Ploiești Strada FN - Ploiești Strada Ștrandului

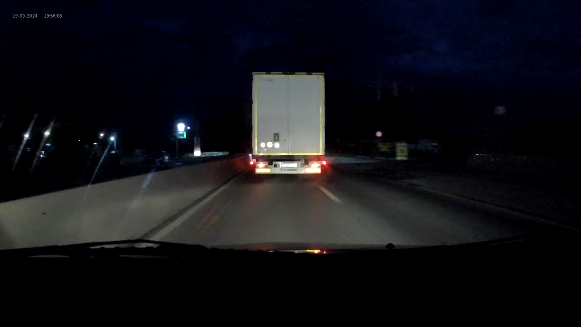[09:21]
Prahova 19 sit, dă-te la o parte. Prahova 19 sit, dă-te la o parte, nu mai merge cu 90 la oră. Prahova 19 sit, dă-te la o parte.